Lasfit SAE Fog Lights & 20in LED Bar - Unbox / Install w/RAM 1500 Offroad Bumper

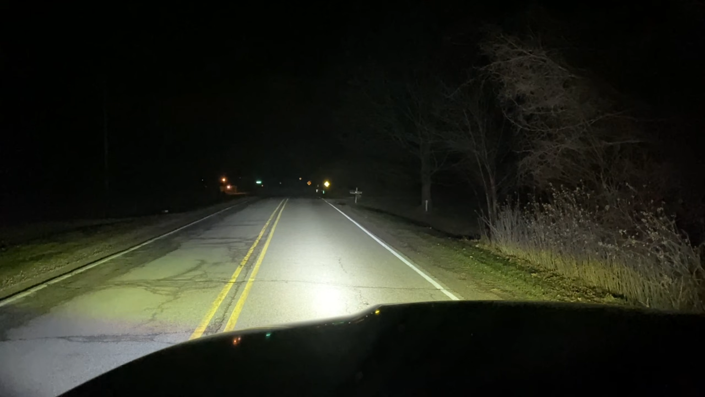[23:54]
our led bar and those little two pod lights on the bottom the little two pod lights on the bottom pretty much aren't doing much compared to the bar let's show you what it looks like with just headlights and no fog lights so there's that fog lights i'm actually really stoked to see what these look like when we get snow storms here in michigan or when it's like raining heavily or fog or whatnot let me show you what it looks like with just the led bar